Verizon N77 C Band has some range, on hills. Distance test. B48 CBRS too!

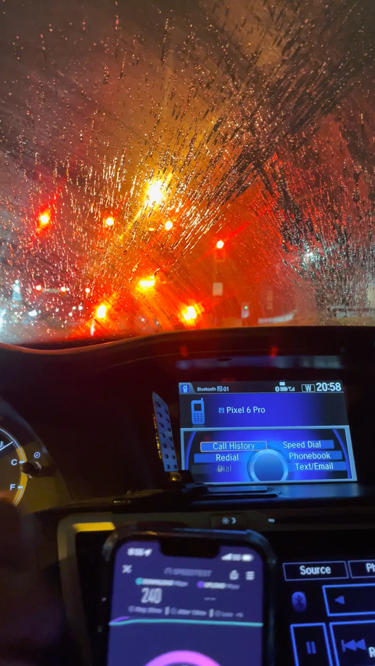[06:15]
Ah, dirty from the salt. All right, the next site is going to be up here.
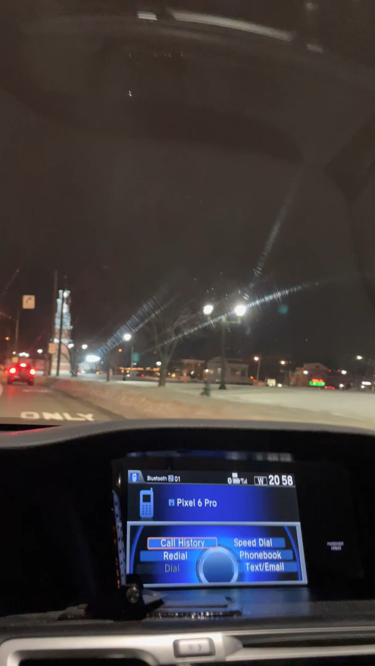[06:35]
I don't know if you guys were able to see that from the glare. Oh, and then there's another one across the street.
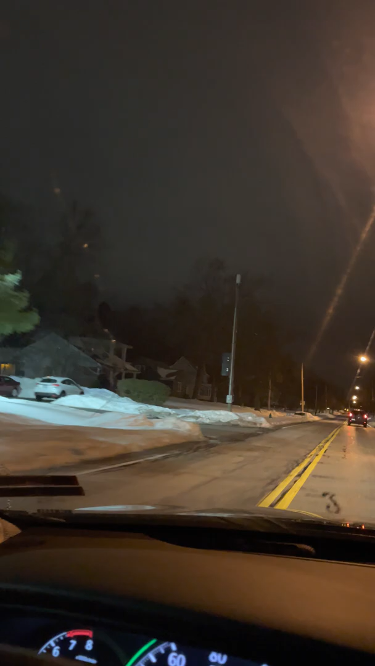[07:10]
We just passed the fourth one. Guys, they ain't playing.